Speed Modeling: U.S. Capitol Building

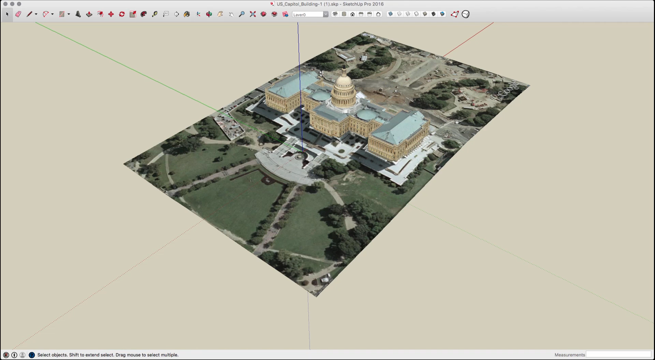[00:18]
I didn't need any of the landscape information so I deleted that.
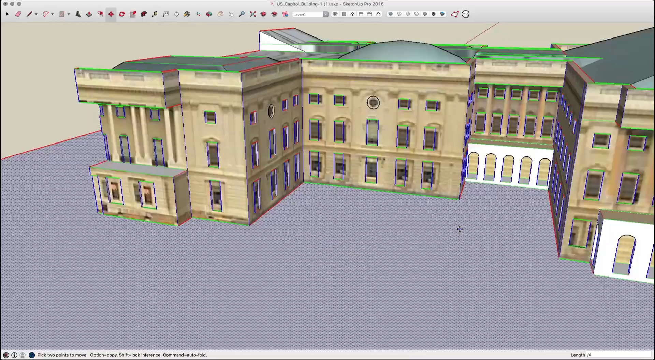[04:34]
Next thing I did was turn the columns back on and start cleaning them up.